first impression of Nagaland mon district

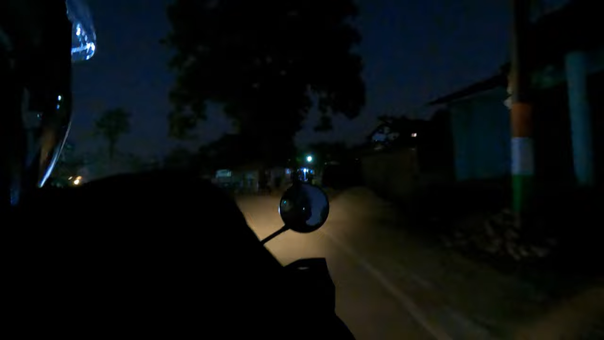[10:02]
अभी सोनारी मिल गया है दोस्तों, और थोरा से बस जानों से, अलब नागालन एंतर हो जाएंगे हम और राट पी हो गया है, सोनारी मिलते मिलते
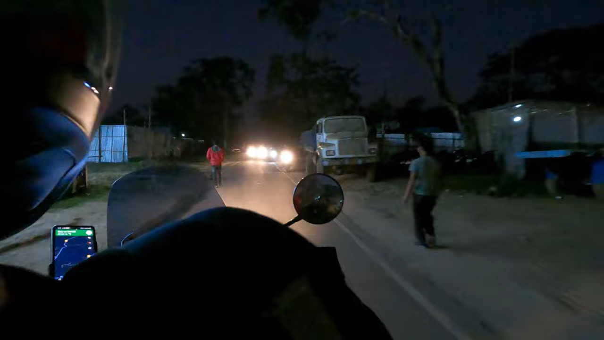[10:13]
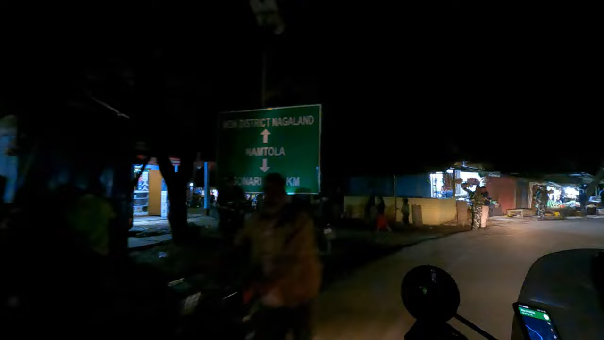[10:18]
तो फाइनली यहाँ पे वेलकम साइन मिल गया, नगालन की तरफ से, और यह लास्ट ताउन है, यह बीच को क्रोस करने के बाद यहां मौन डिस्टिक में अंतर हो जाएंगा